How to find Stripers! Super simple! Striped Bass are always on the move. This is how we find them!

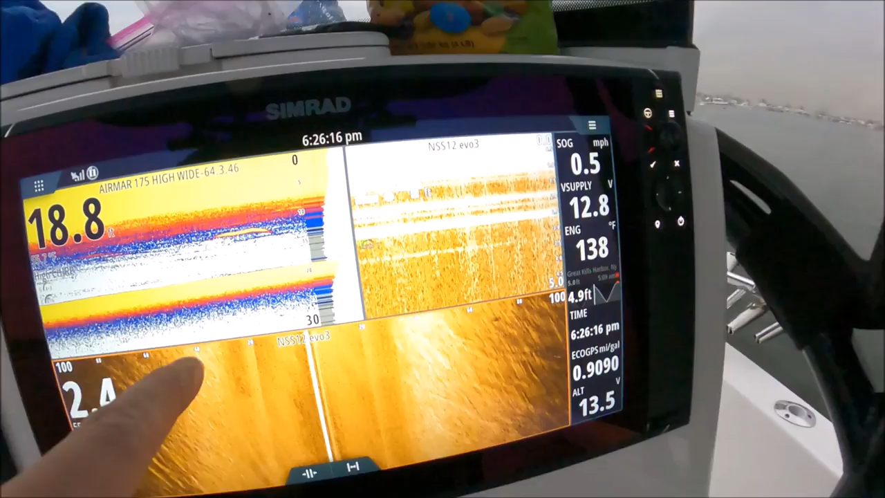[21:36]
On screen: speed 0.5 mph
You'll mark them nice and tight versus all spread out.